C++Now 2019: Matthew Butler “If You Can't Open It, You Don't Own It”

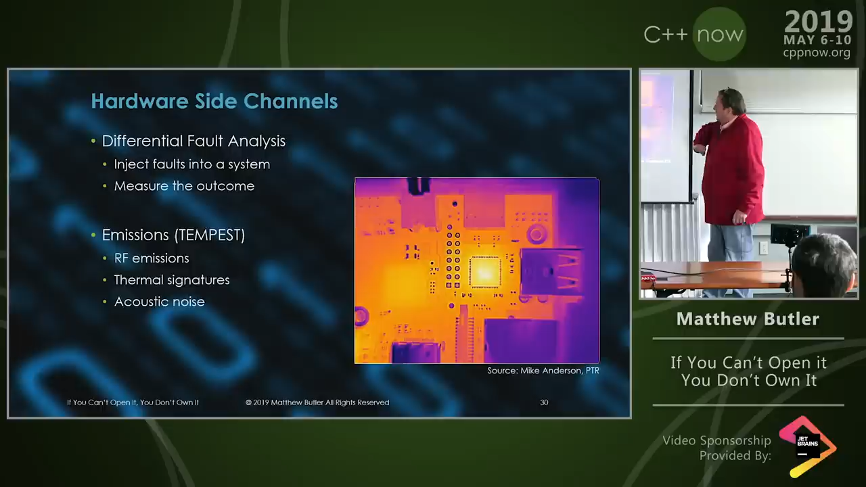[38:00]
speed which blew my mind that you could figure that out this is a thermal image of a board and what you're looking at is how much work is getting done in these things you've got a chip and a chip and the fact that this is glowing white hot means either a couple things either one the board is running really hot so you've loaded this up or in the case of
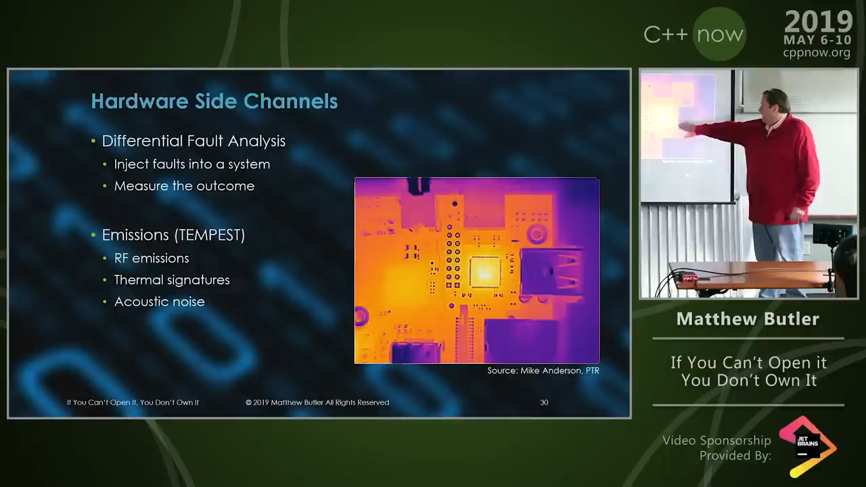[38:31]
not sure how you do that but this is not a BGA BGA is where it's got balls here this is actually where it's got the pins on the edge but what they were suspecting was there was actually something operating underneath here because of how hot that was it was not only the heat of the chip but the heat of whatever is underneath it